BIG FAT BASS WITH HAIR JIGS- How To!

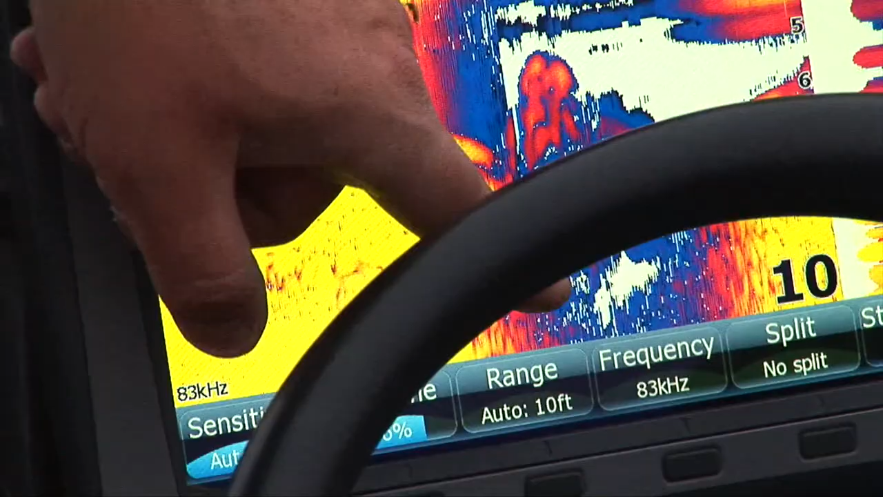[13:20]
Just something different. The minnows go to it. A little bit of sun comes out and heats it up, maybe two degrees. That's all it is. Maybe even one degree. How do I do it?
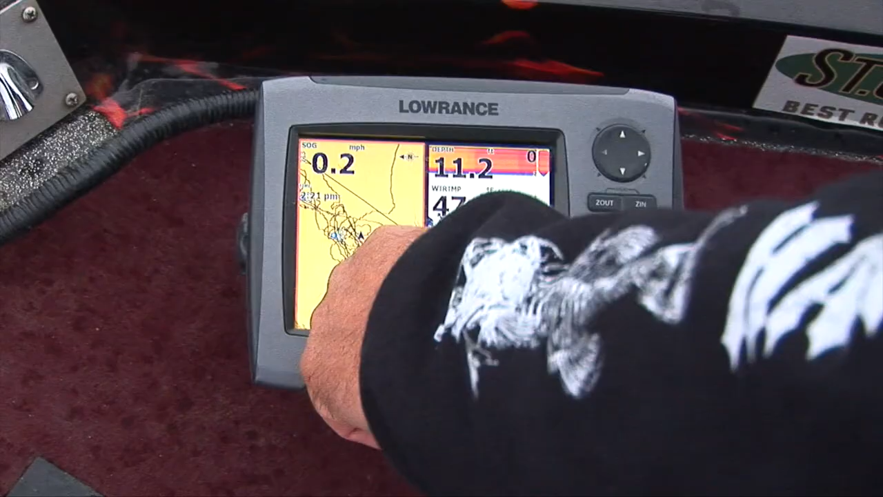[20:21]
On screen: speed 0.2 mph
There's all the weed. 47 degrees. 11 feet tapering off the edge of it.
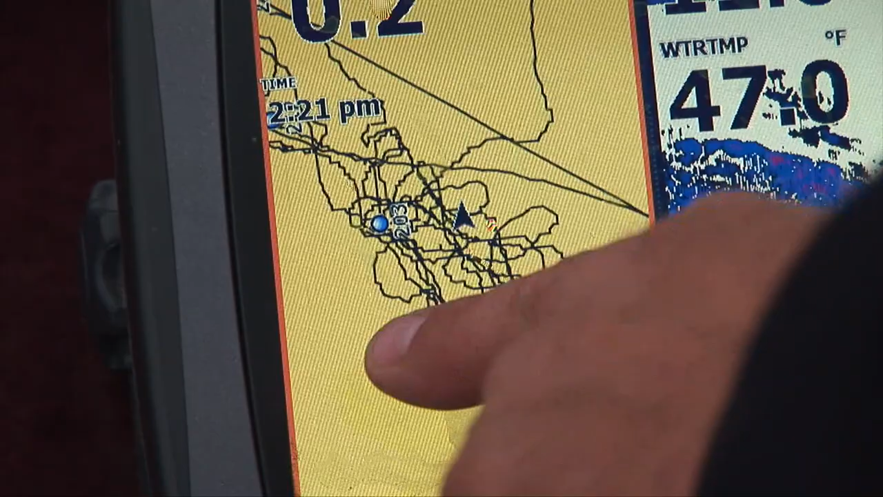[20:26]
On screen: water 47.0°F
But just take a peek and look at all the little way points where I got fish, seen fish.
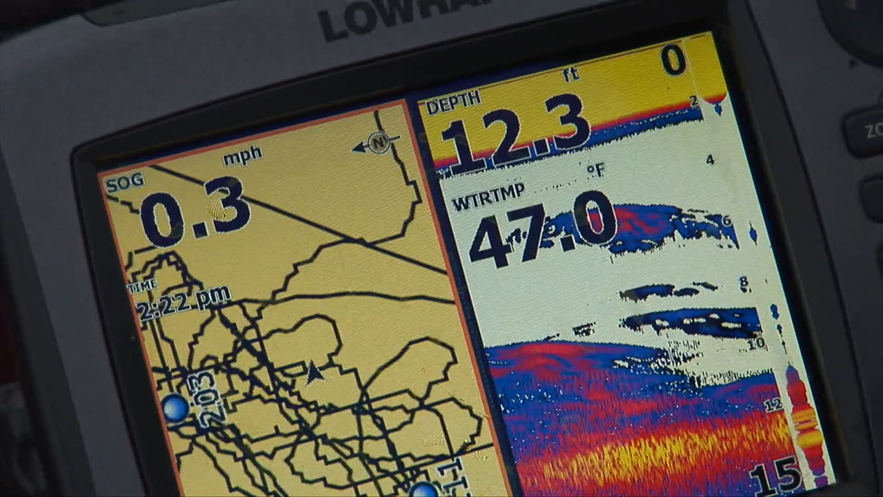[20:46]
On screen: depth 12.3 ft, water 47.0°F, speed 0.3 mph
And I click it all the way in to 50 feet. It's a lot tighter. You can see I'm at the edge now, this little shoal. And there's the way points. I'll make mental notes too of what I saw, which ones and stuff. Give me a better idea to go back and maybe catch another fish. We're almost done. See if we can get one more.
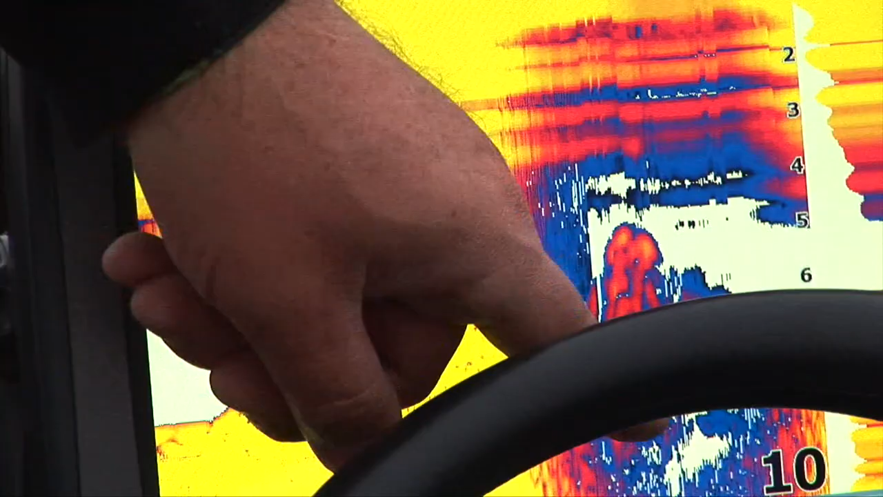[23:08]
That just changed. You see that? That little hole right there, that's what I'm talking about.
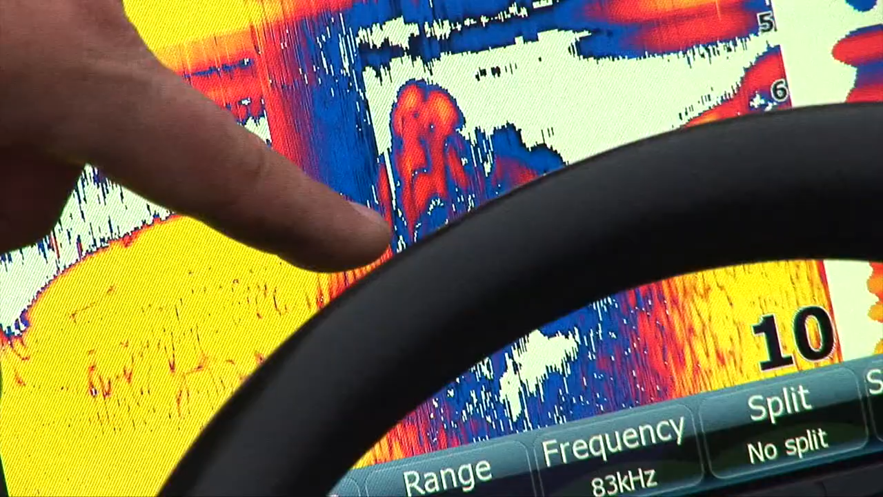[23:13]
Whenever my jig falls and that kind of stuff, there's a fish around, there's a good chance you're going to eat it.
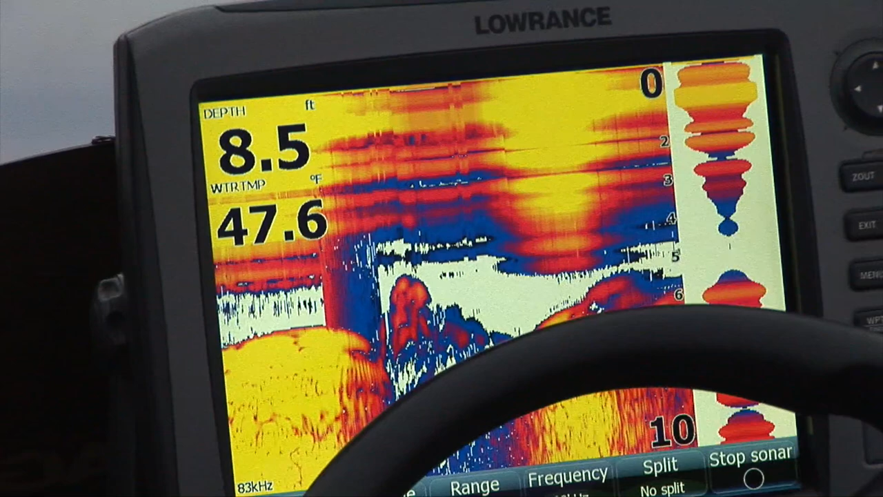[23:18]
On screen: depth 8.5 ft, water 47.6°F
There might be rock, sand or gravel, whatever it is. That's the holes I'm talking about right there.